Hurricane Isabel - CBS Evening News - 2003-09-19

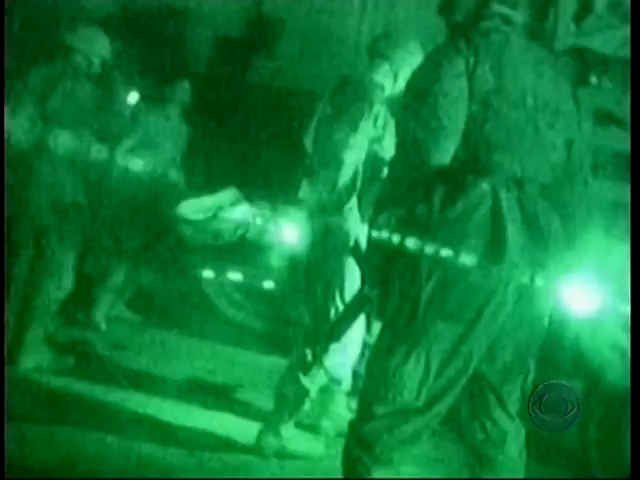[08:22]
This night video of a raid in Tikrit is just one of more than 40 combat incidents in a 24-hour period in which three U.S.
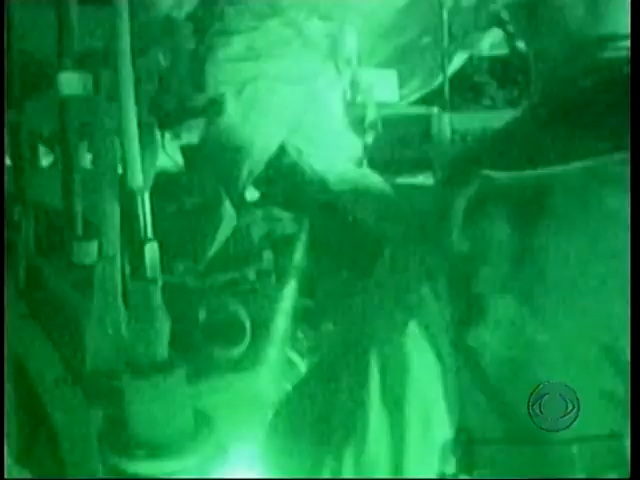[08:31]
troops died and at least 18 were wounded.